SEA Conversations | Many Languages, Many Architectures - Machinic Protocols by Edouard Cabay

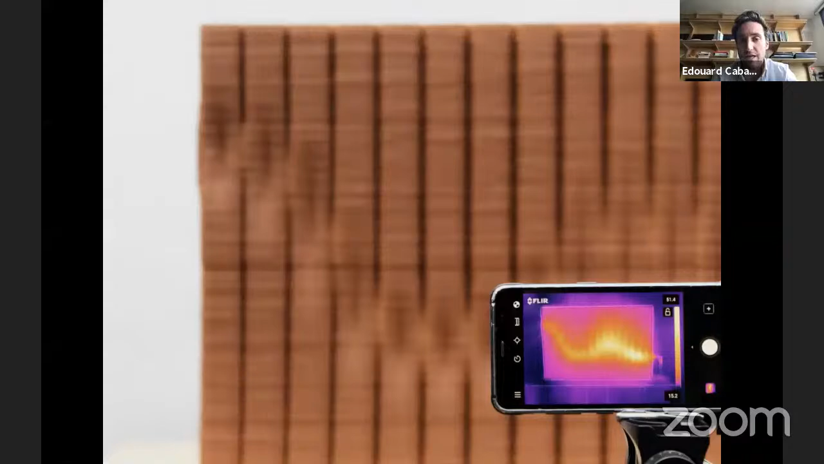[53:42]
although it has this kind of manipulation of the surface like a radiator to be able to kind of spread heat in kind of precise locations.
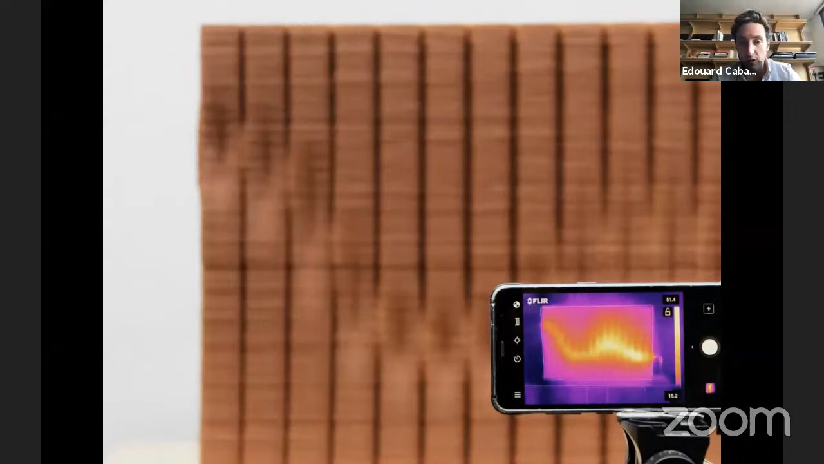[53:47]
But what you see is the thermal image.
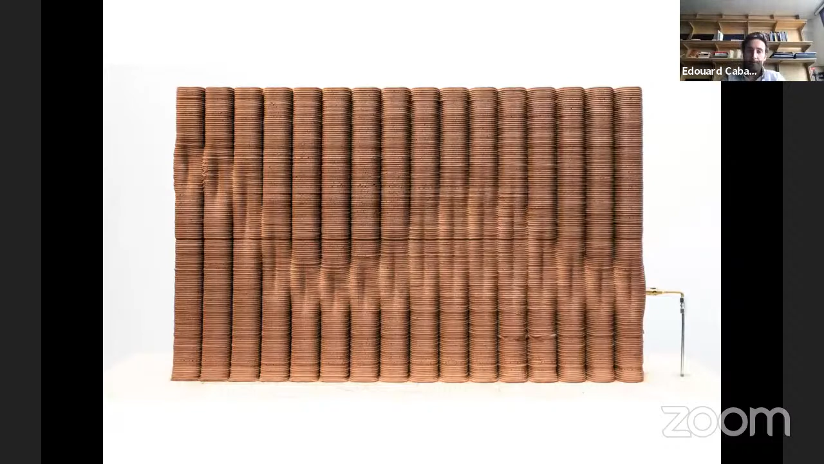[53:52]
See here this wall where we can clearly see the path and then the inlet of heat at the right, which in this case is gas. It could also be a ventilation system. It could also be biomass. And then here,
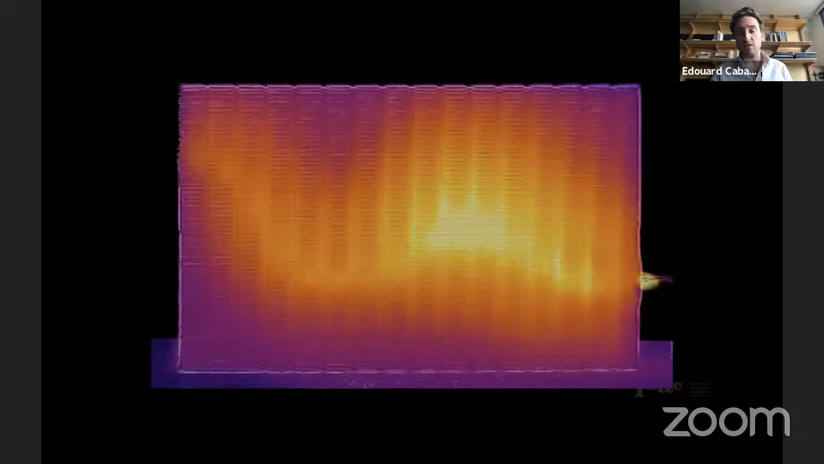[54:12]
the heat map where we see that the kind of students are really controlling where exactly the heat is going to come through this wall, right? So I like it because if we look at this, it's a wall that actually is a straight wall with very little modifications to it,
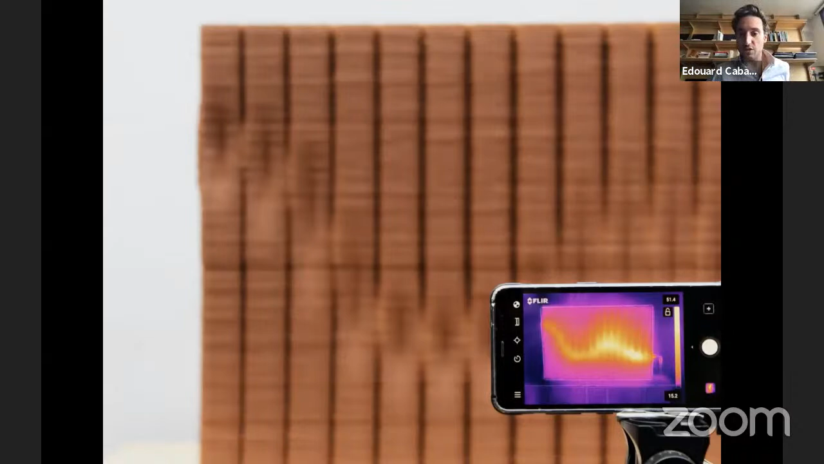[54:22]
but actually the performance that we can see in the thermal image is really highly precise. And I think this is quite a special way to design.